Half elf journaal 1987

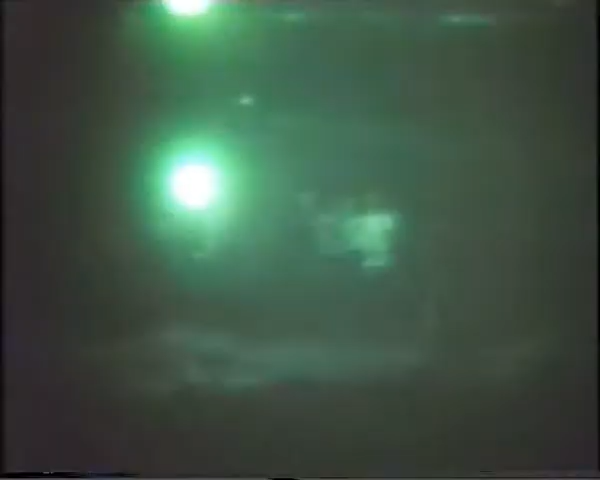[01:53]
We staan op de pier van Zeebrugge. 800 meter verderop vaart een loodsboot met alle zoeklichten aan. Op weg naar het wrak van de Herald of Free Enterprise.
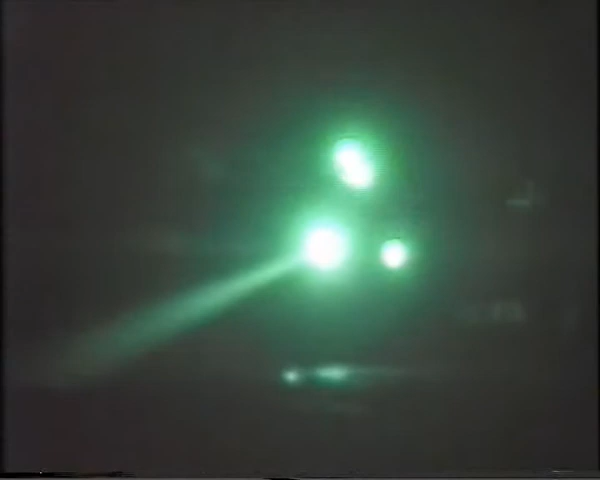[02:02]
Zoeklicht naar zoeklicht priemt tot de ijskoude nacht. Sleeboten, vissermannen, marineschepen uit België, Frankrijk, Engeland en Nederland. Reddingsboten zelfs uit Rotterdam.